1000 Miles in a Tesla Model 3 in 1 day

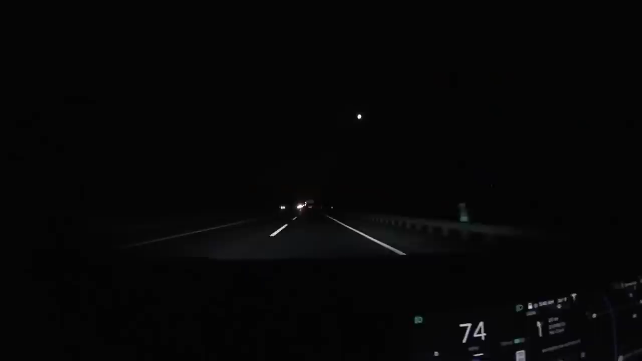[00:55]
It's cool. We got a full moon today on the drive